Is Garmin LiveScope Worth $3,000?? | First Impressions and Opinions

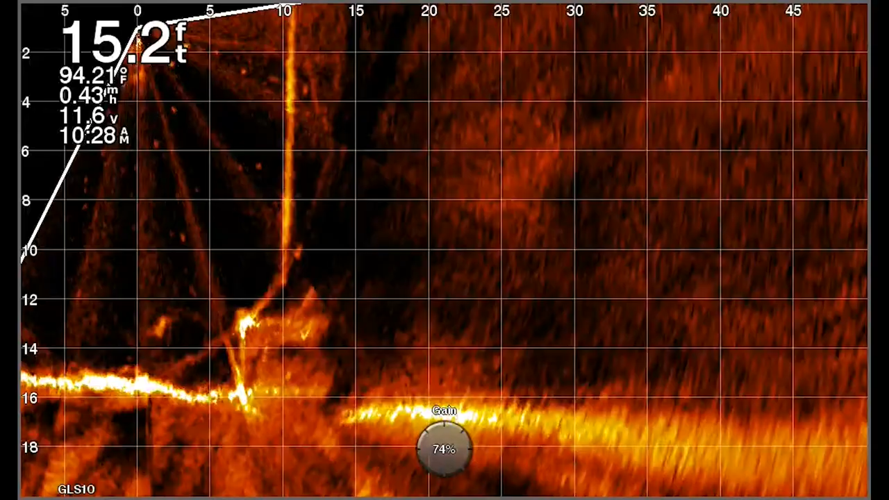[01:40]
On screen: depth 15.2 ft, water 94.21°F, speed 0.43 mph
The reason I went with this unit is because it is the least expensive unit that still allows you to actually record the screen.
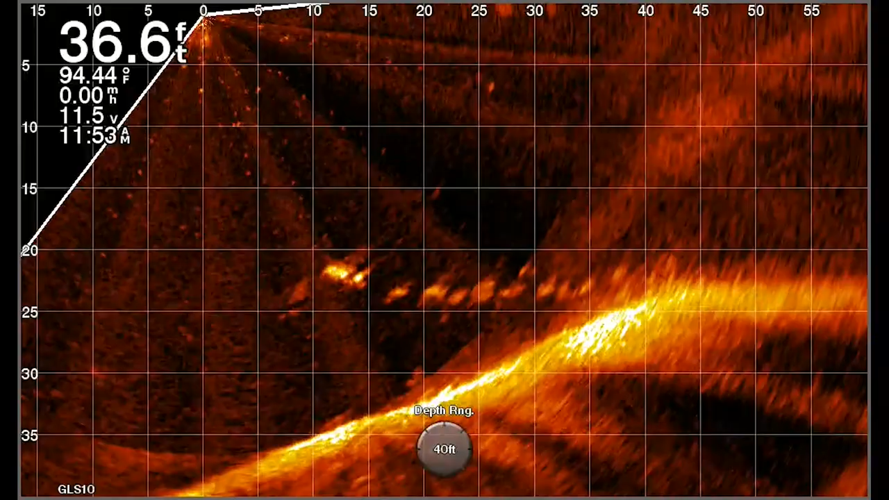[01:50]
On screen: depth 36.6 ft
This is really important for my videos obviously because I need to be able to record what's going on under the water and show you what's happening on the screen. Unfortunately that means that this unit comes in a little bit higher price point but there are some less expensive units
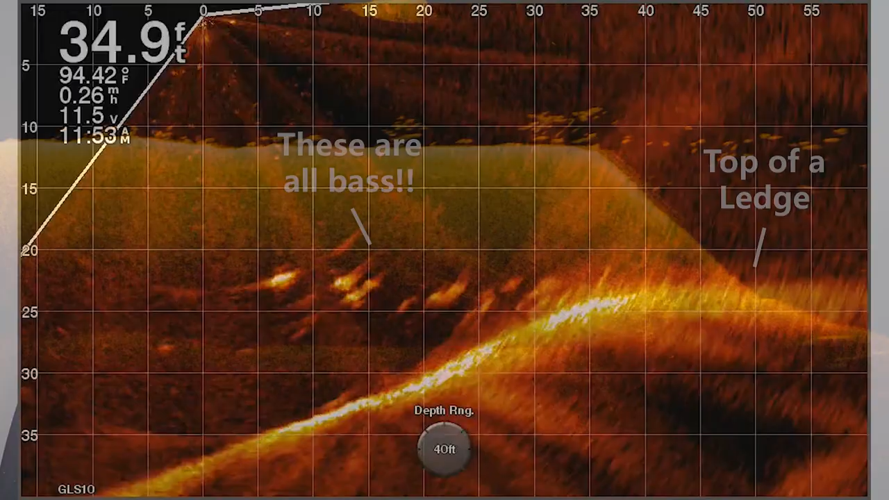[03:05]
On screen: depth 34.9 ft
around and then scanning them with this Garmin live scope once I saw them I started out by throwing
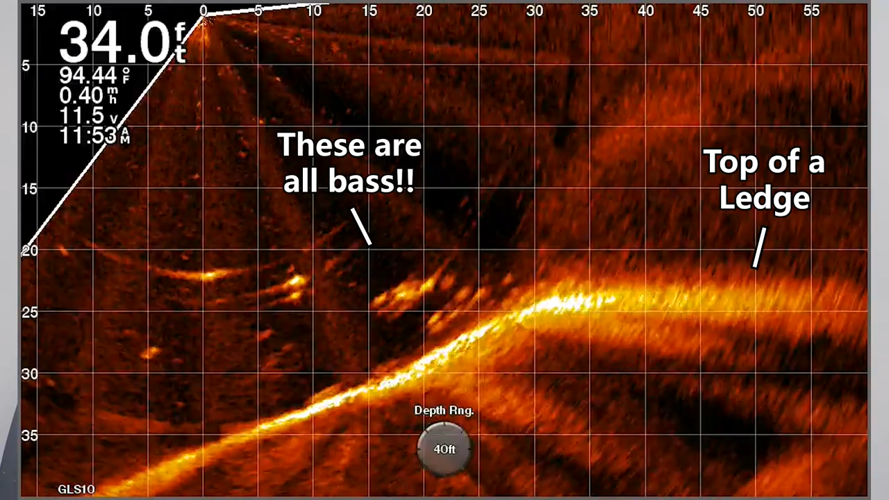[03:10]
On screen: depth 34.0 ft, water 94.44°F
a drop shot on the fish trying to cast it out let it sink down the bottom and watch my drop shot fall to those fish. I was successful at actually seeing my drop shot fall down the fish I was
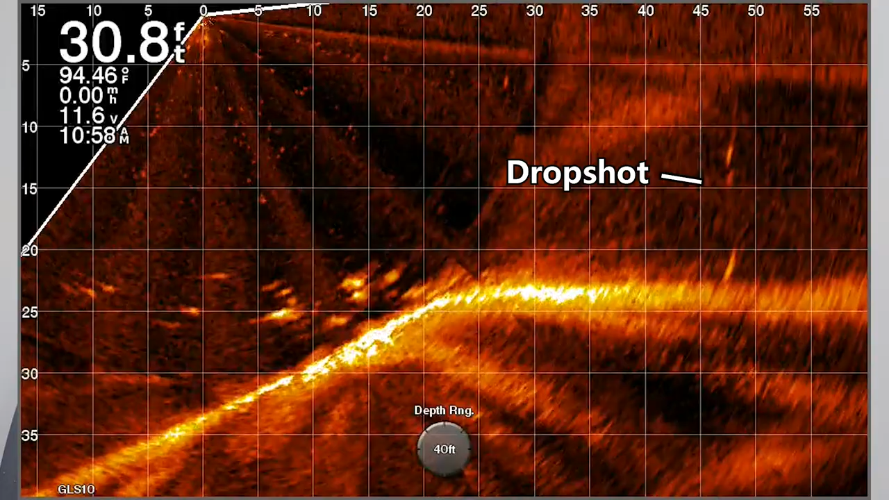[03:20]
On screen: depth 30.8 ft
successful at seeing the fish but I wasn't that great at getting the drop shot and the fish in the same image.
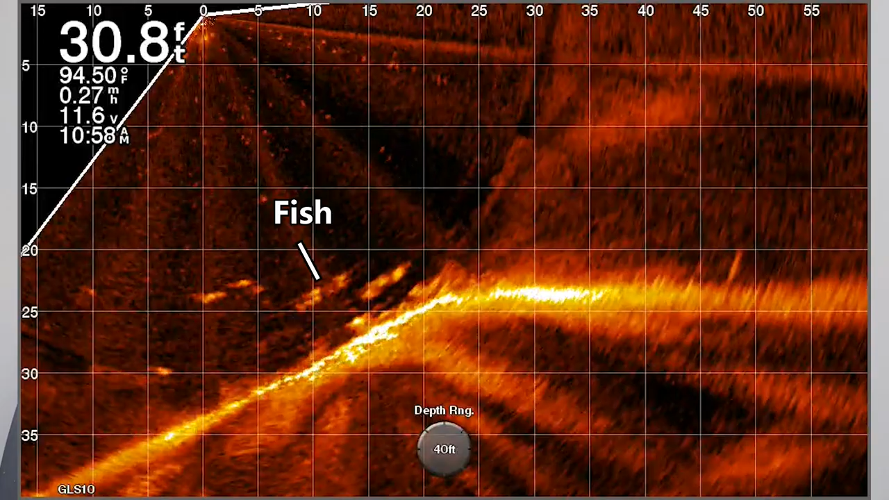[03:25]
On screen: depth 30.8 ft, water 94.50°F
When you're using this live scope one thing it's a little bit of a challenge is that even though you can control the direction the live scope transducers
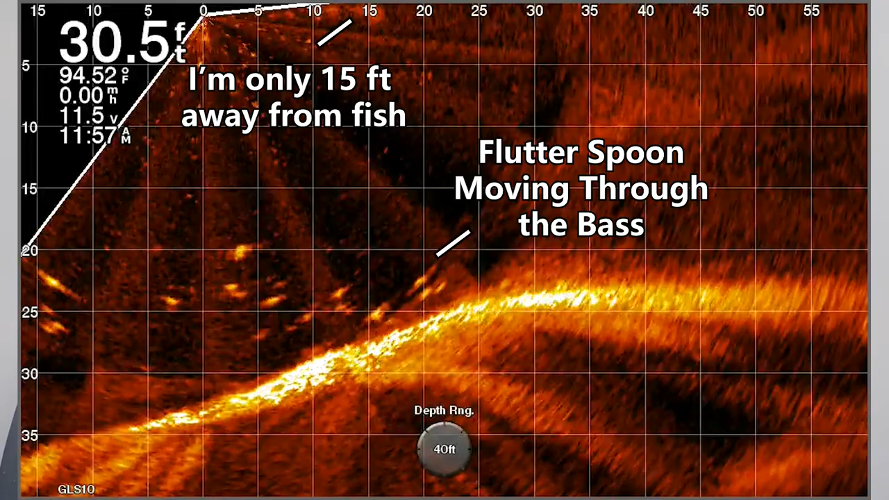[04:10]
On screen: depth 30.5 ft
In general I was sitting my forward range on the live scope to about 50 feet and I tried to pitch my bait about 30 feet away from the boat and the fish would be about 20 feet away from the boat which is not very far. This means that to really maximize the capability with this unit you have to be pretty close to the fish and in my opinion that means you have to be in somewhat deep water especially if you want to see your bait and see the fish.
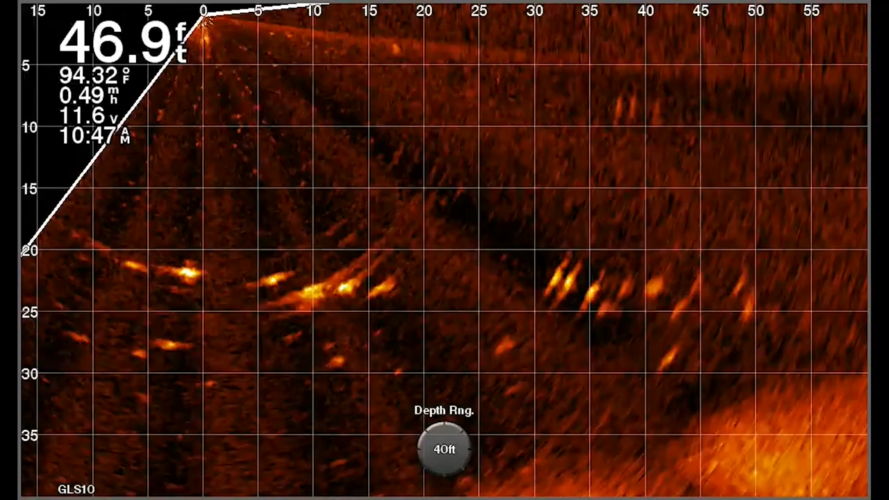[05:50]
On screen: depth 46.9 ft, speed 0.49 mph
I would then determine where the fish were positioned whether they were up on top of the drop or off the end of the drop. First off what I found is that I could catch a lot of fish that were positioned on top of the drop easily with a drop shot.
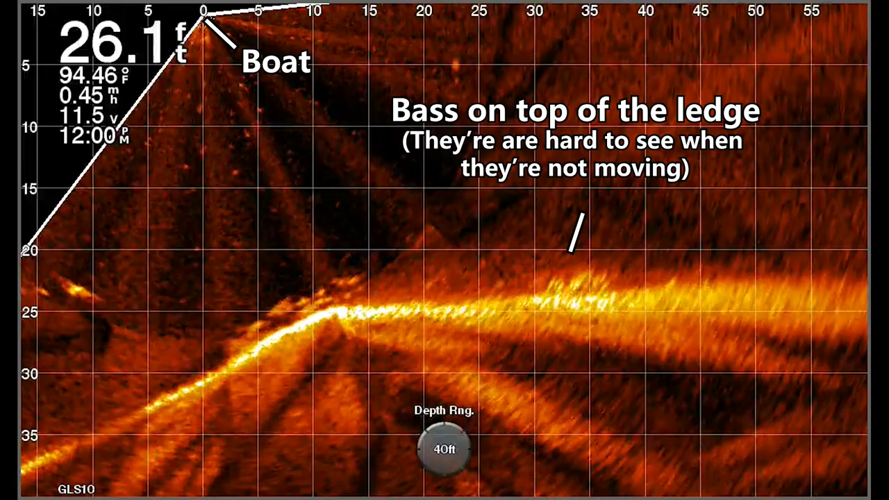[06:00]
On screen: depth 26.1 ft
This is very common whenever you're fishing offshore even when I'm using my old 2D and down imaging transducers I found that whenever fish are positioned on top of the drops you can catch them very easily on bottom baits like a jig,
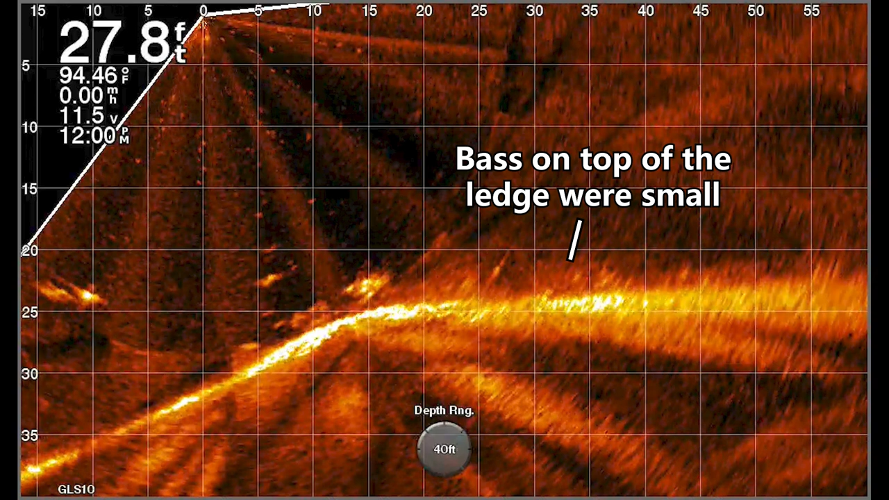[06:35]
On screen: depth 27.8 ft
they were those you know less than two pound bass but if we looked at this live scope image you can see that there are actually a lot of bass that are positioned off the drop just off the lip of the drop suspended over deeper water. If you look at the returns on these fish on the live scope they look a lot brighter a lot stronger than the small dots that are up on top of the ledge. This clued me in to think that those fish might be a little bit bigger.
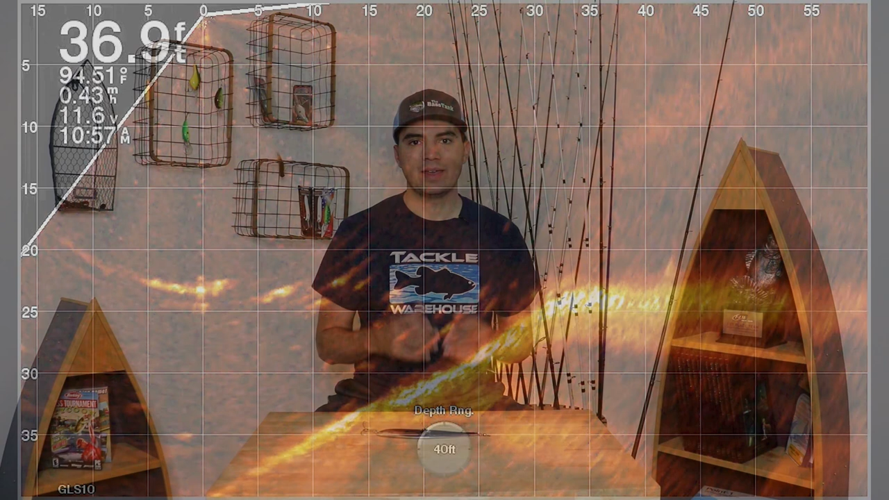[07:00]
On screen: depth 36.9 ft
As a result I started changing up my approach to fishing this offshore ledge instead of trying to fish for those fish on top of the drop I started trying to fish for some suspended bass with a big magnum flutter spoon and we'll see what happens.